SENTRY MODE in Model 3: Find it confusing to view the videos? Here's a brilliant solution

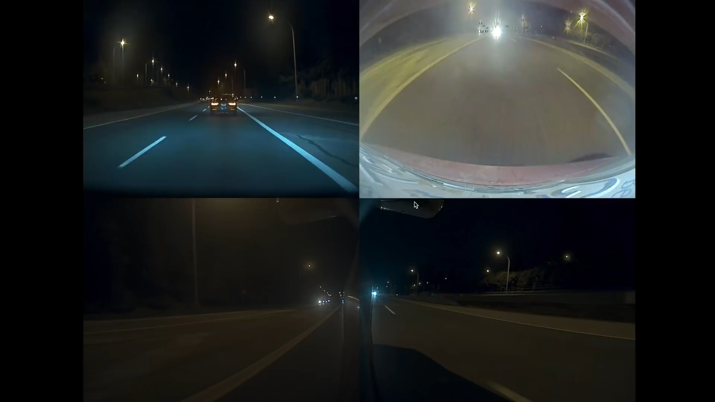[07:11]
So that was me on my way to lecture in my school last night. There we go. Model three, right in front of me. This is the on ramp.
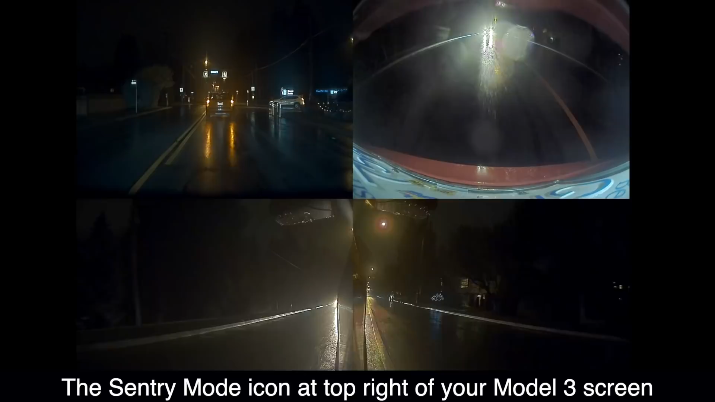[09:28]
that you pressed on the icon and downloaded to your card. Once again, it's pretty clear.
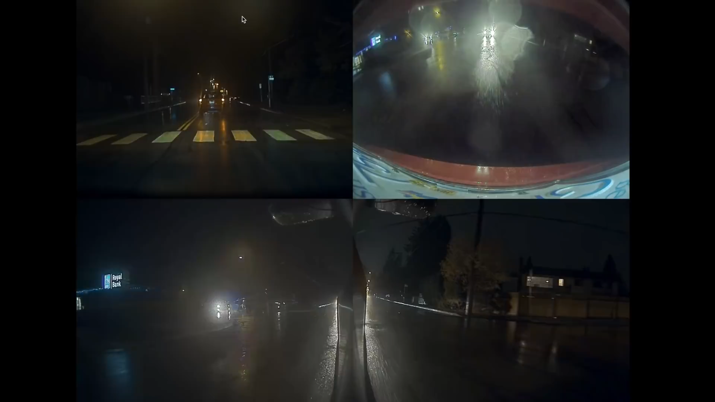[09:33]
I mean, if you look at it, I know there's rain all over the place and rain gets on the cameras, but nevertheless, it's still giving us quite a good view.